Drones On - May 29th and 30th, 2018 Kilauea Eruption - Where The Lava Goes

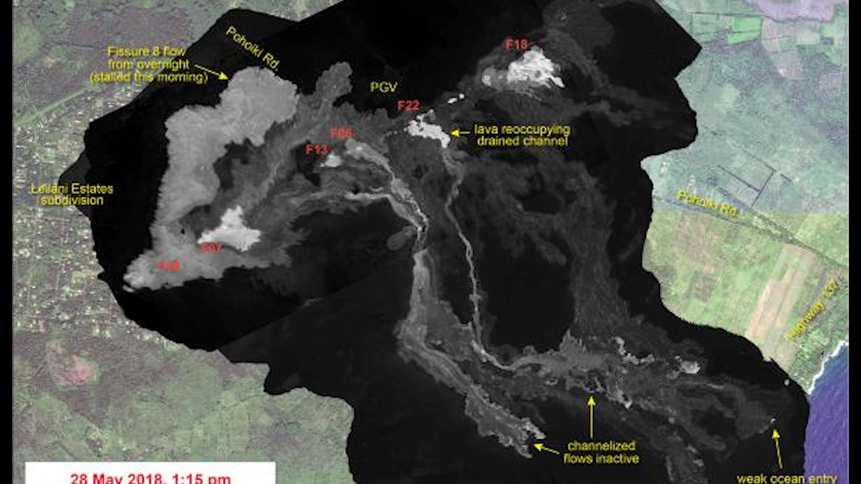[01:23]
as well as the reactivation of fissure 18 and fissure 22.